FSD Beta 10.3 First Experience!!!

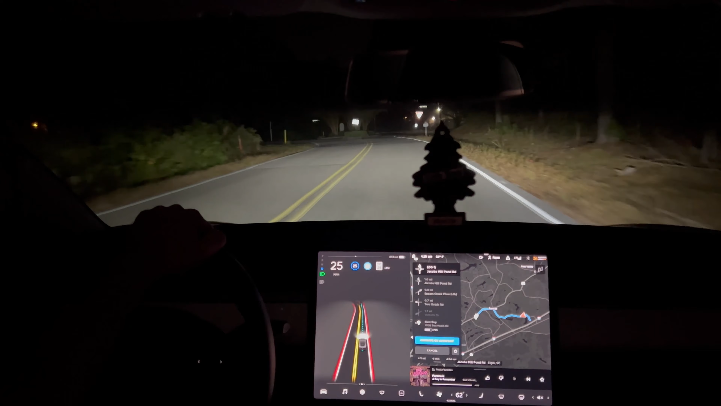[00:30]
not too bad I did come to a full stop which you didn't need to but I mean it did the roundabout I was supposed to so I'm good with that
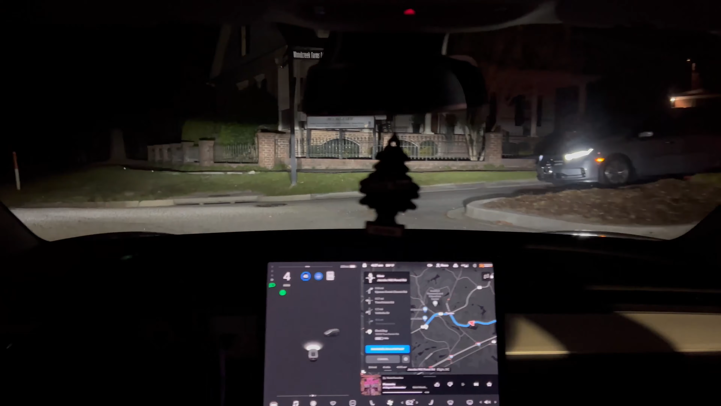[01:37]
I got confused and we had people come to the roundabout
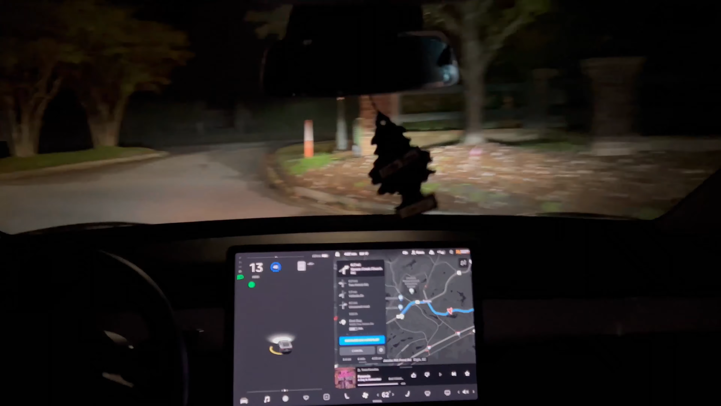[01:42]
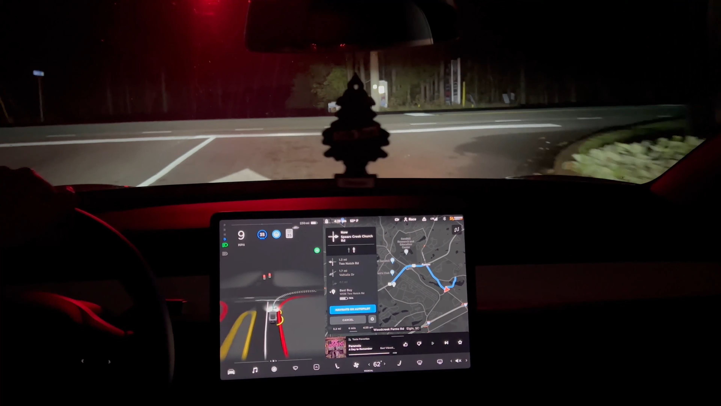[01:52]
stoplight stopping our way pulling out to check for visibility vegetation is going
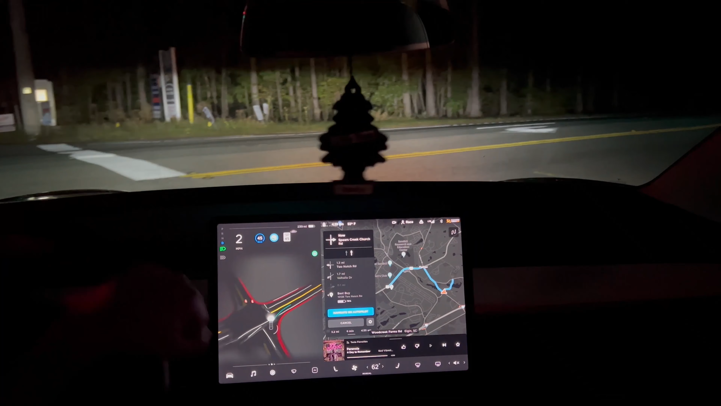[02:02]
about to do our first left-hand turn it's not
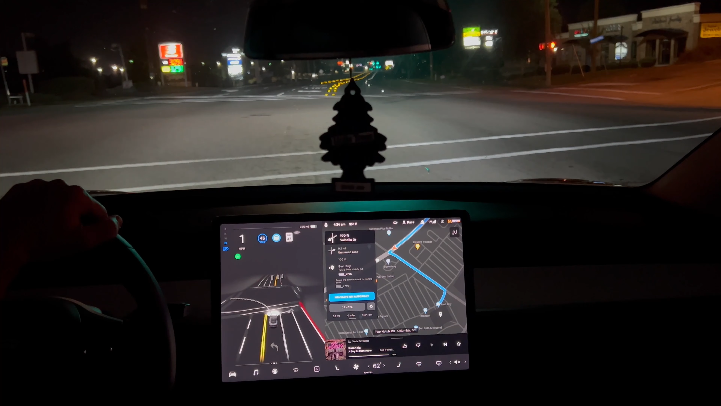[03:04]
good to go but it's stopping not wanting to go
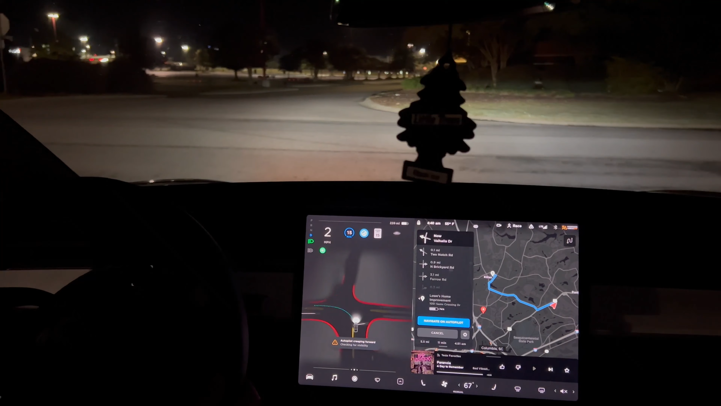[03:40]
going for a left turn ok ok ok ok ok
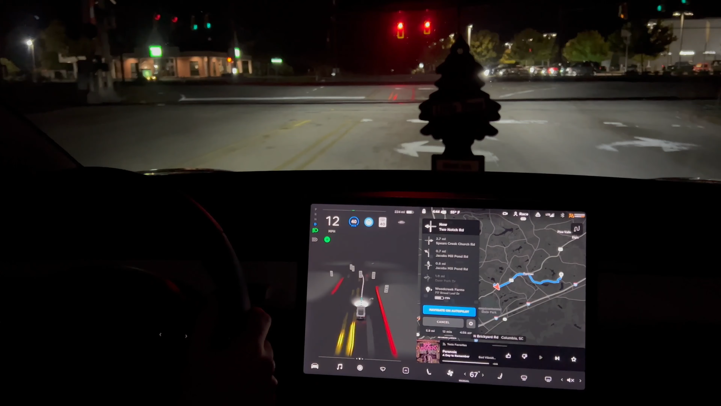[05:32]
Yank me in the next lane. Doesn't recognize there's a railroad here, so I'm going to push it forward a little bit.
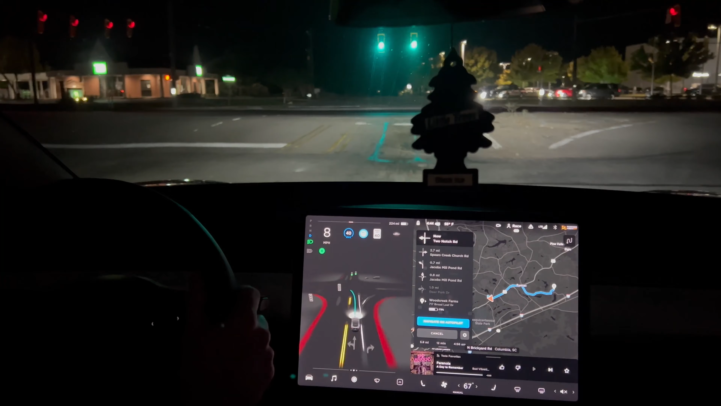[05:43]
There we go. And broke again for a left-hand turn. Right now I'm not super impressed with 10.3. I am just getting the beta for the first time, so I don't really know if these are normal glitches or not, but that left-hand turn just canceled midway through because I got confused.
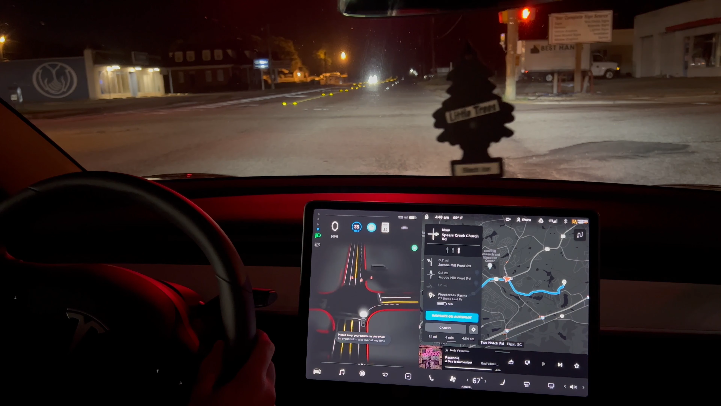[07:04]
All right, that disengaged itself. Let's try again.